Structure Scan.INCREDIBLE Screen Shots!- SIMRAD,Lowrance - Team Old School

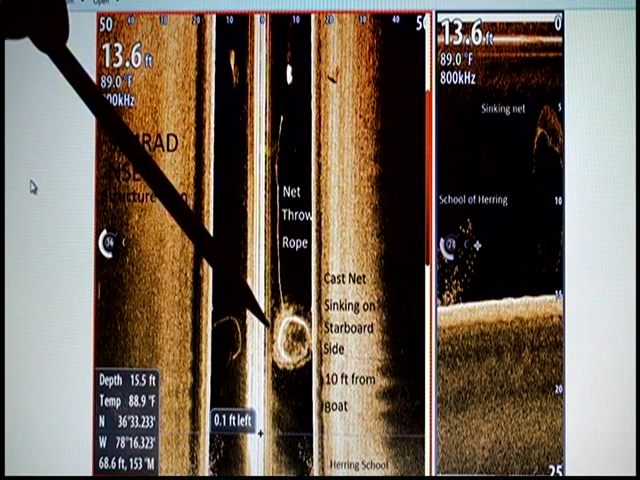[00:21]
This is when we were trying to net some herring here at a lake, a freshwater lake, and what you can see here is the actual cast net sinking. Here it's a 10 foot net, opens to 20 foot, so that's 20 foot from there to there. Here's the throw rope, right here where it landed, and if you look down here you can see the herring, the school of herring. Now the way this displays is, we're looking at a lot of water here. This is the center line of the boat right here. You've got to look at this, it's almost like it's two different screens.
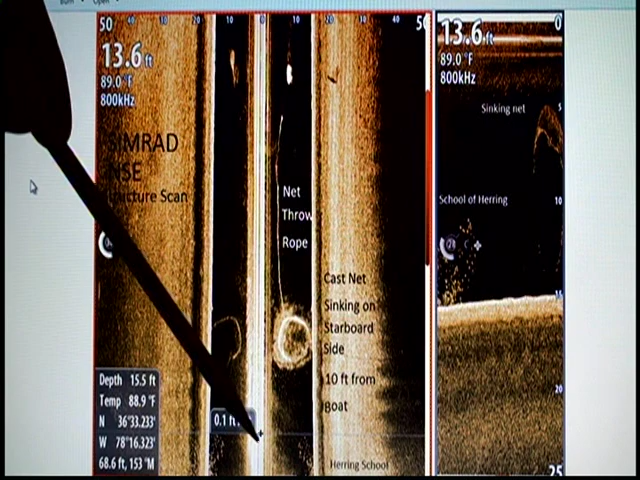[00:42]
This is the right side of the boat, this is the left side of the boat, and this is just a line that would be the keel of the boat here.
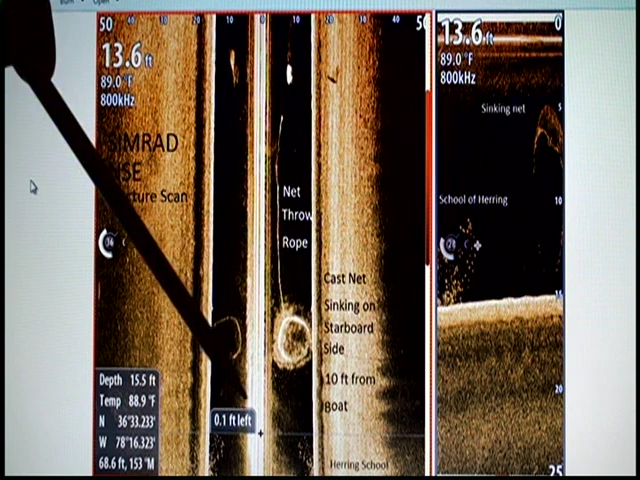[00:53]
So when you pass directly over something, you'll see it on the left and the right, so you can see we passed directly over the school of herring. There's some on our left, some on our right, and up top, this is very important, this is the scale right here. So you can see from zero, we were going from zero all the way across to 50 foot, and 50 foot on the other side of the boat. So you can see 10 feet away where the net approximately landed, you know, the outside edge of the net there, it's 10 foot from the boat sinking.
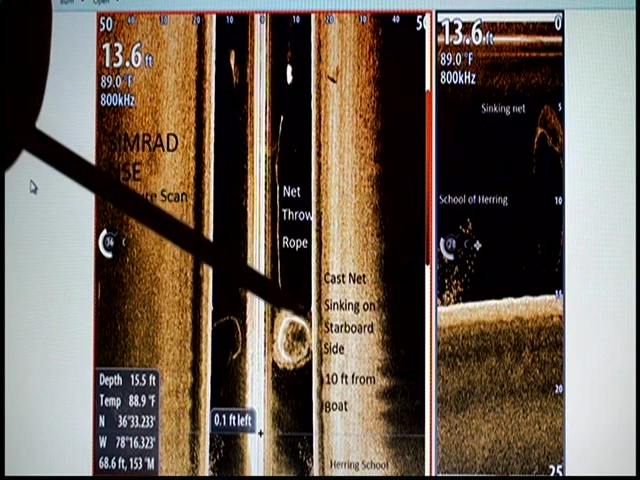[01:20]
And you can just see how we just barely missed that school of herring. Right here, you know, if you look at the area we're covering, you know, we've got a 100 foot across,
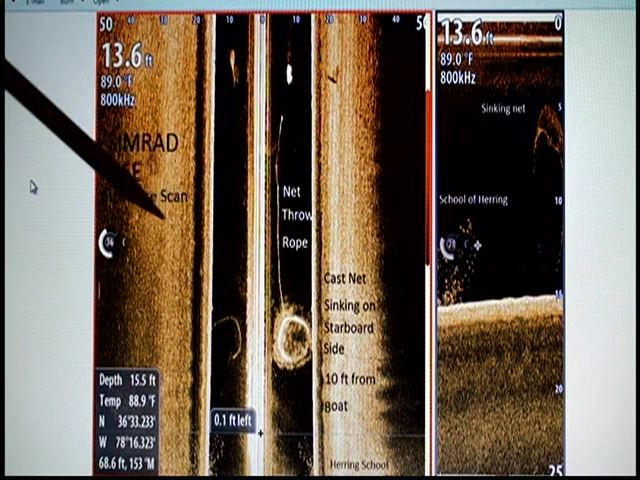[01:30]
and about 300 foot, or about 250 foot, you know, long.
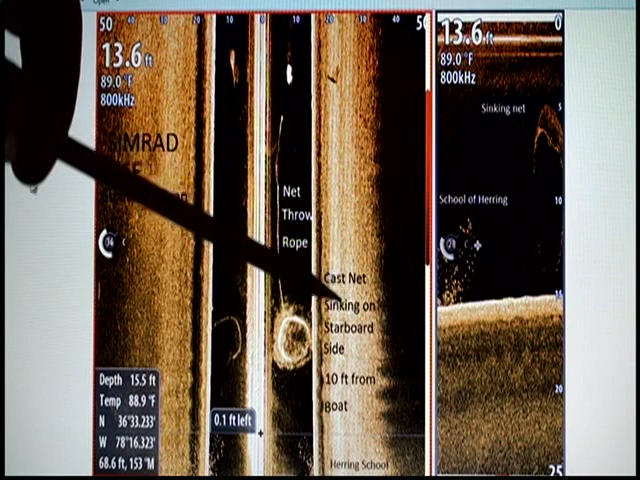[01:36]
So we're covering a big area of water here.
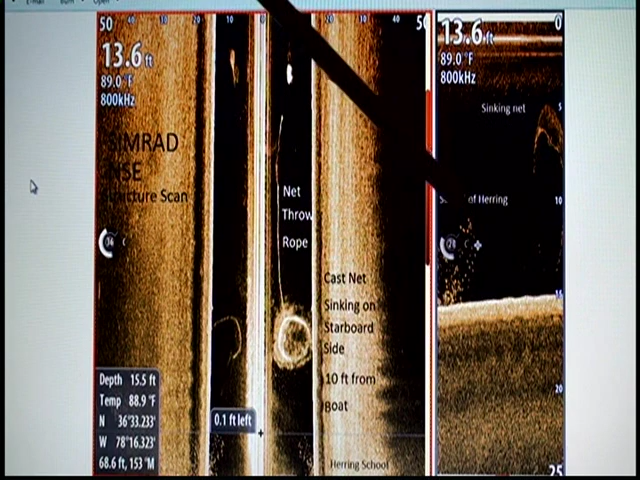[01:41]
Now this is, we just split the screen here to look straight down. You can see, again, the school of herring was right here, and here is the net, and you can see how it's starting the parachute right here. So that was a pretty cool shot. Okay, this is another shot here where we have it split out into four windows here. This is just the GPS with the supplied data here.
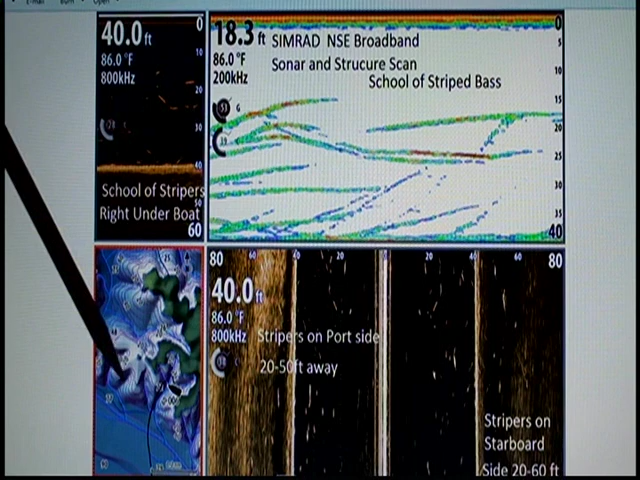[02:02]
On screen: water 86.0°F
This is not a card right here, that's how it would come, what kind of came with the unit for a lake here. You can see it's pretty detailed, especially for fresh water. Down here we have the left and right structure scan split. Here we have straight down on the structure scan, the down view, and here we just have typical sonar here at 200 kilohertz. So you can see we were passing over a school of stripers. You can see some of them are moving up, some of them are starting to move as we passed over them. You know, they're feeding, so they're not just, you know, perfect arches that are sitting still.
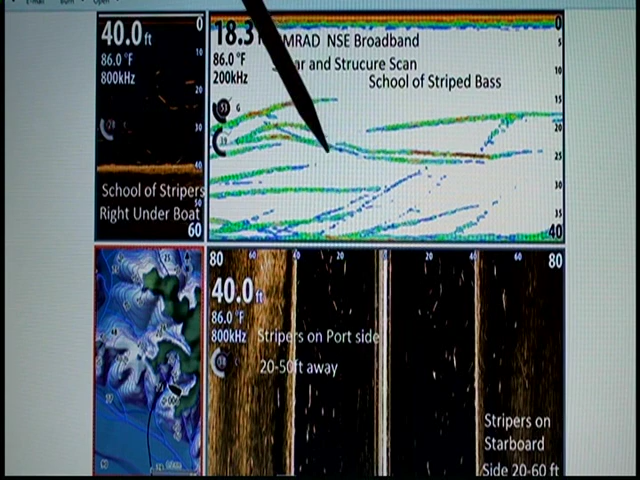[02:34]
On screen: water 86.0°F
These fish are moving. You can see, again, down here, even though we split it, we're still covering a lot of water. Here's a zero, here's out to 80 foot.
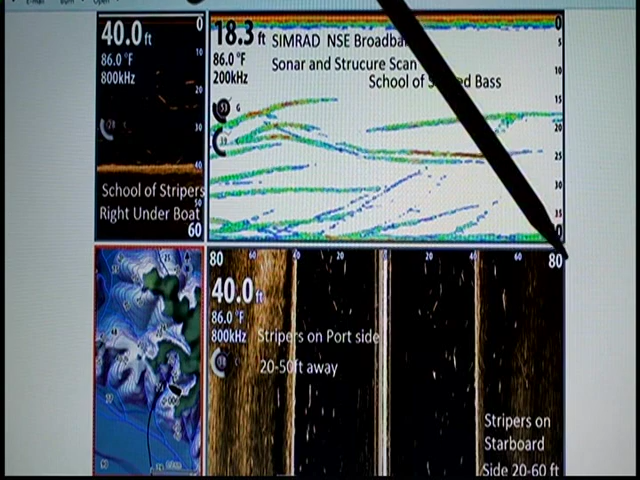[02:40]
On screen: water 86.0°F
So we have 160 foot across that we're looking. And, of course, it's cut in half now. So if that's 160, you know, that's probably about 80 right there. So we're looking at a lot of water. And these stripers we were catching were only, you know, from 4 to 10 pounds. So they're pretty small. So you can see how we saw those stripers right here off to our right and off to our left. And over here on the down view, they're right here underneath us, too. And again, you can tell they're feeding. They're moving up here. They're moving up here. They're moving up.
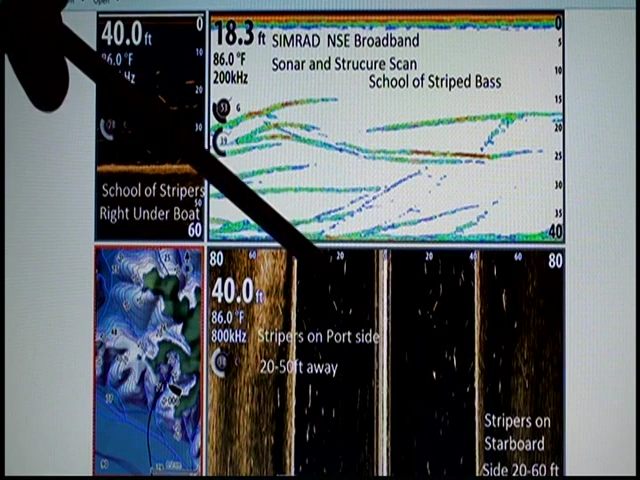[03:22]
So they're not just arches that are sitting idle. They're actually feeding. And although this is really designed, you know, for looking at structure and identifying, you know, hard items under the water. It actually really helps us find these fish, especially in the summertime when they're tight up schools and we get on top of them quick, catch them quick, and then they blow out of there. And we would normally just move and try to find another school.
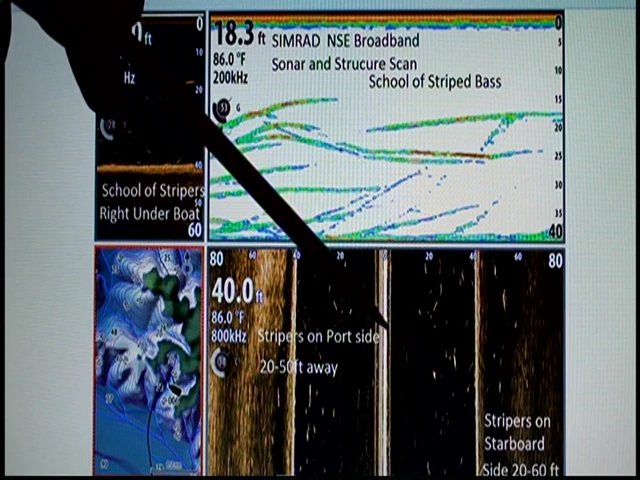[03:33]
On screen: water 86.0°F
Now we can actually direct the boat left to right and find the schools. So you can see that's pretty cool. All right. Here's another shot. This is in the river section of the Roanoke River as it passes through Lake Gaston. We have 80 foot here to our left, 80 foot to our right, so we're covering 160 foot wide and probably about, you know, 300 or so long. So we're covering about a football field right there, water. This here is pretty interesting. I'm not sure what this was.